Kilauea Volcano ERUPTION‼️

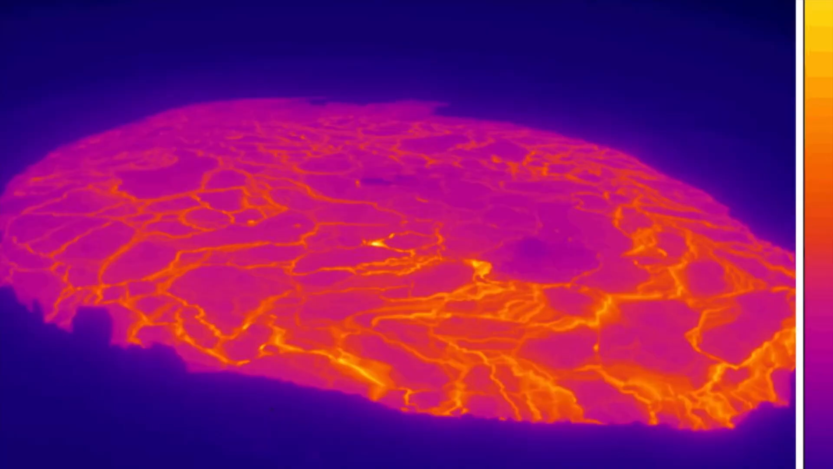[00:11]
We've got quite an update here for you. The Kilauea volcano, which I had warned a few days ago, has erupted. That's right.
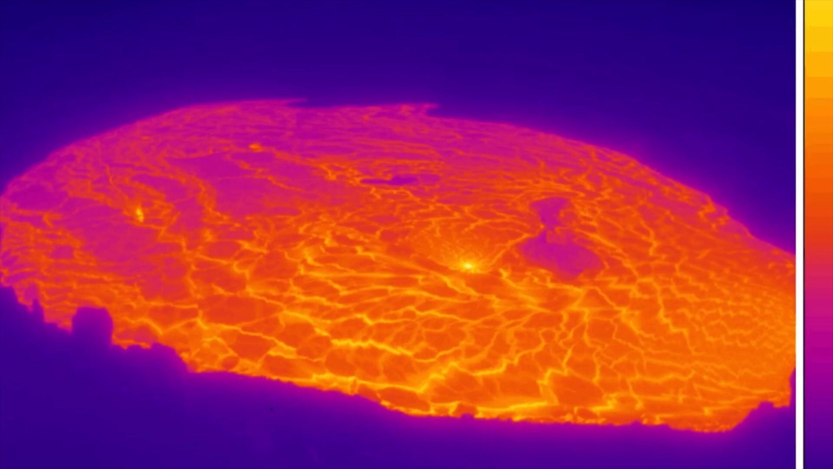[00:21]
Huge glow of molten lava filling up in the pool, the caldera of the Kilauea volcano. Which erupted yesterday,
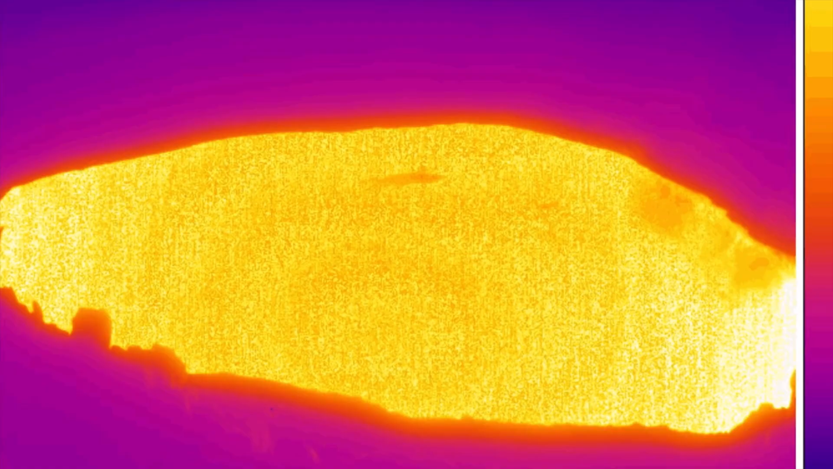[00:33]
sending huge sulfur dioxide emissions into our atmosphere.
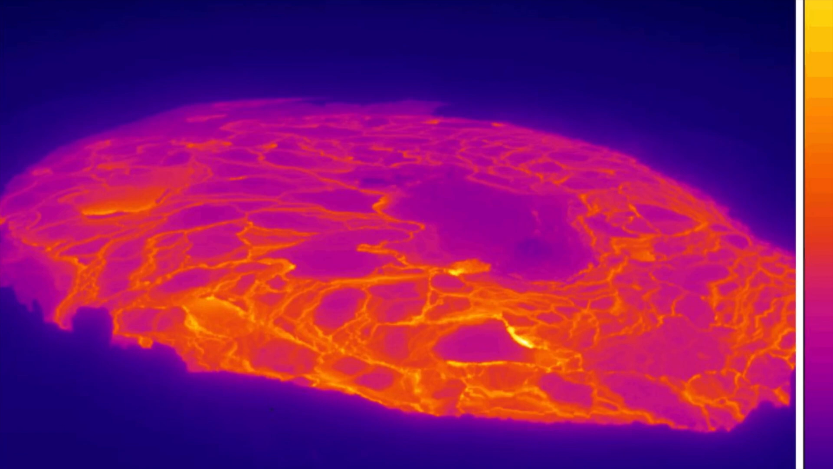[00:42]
And of course, filling up the caldera with fresh magma.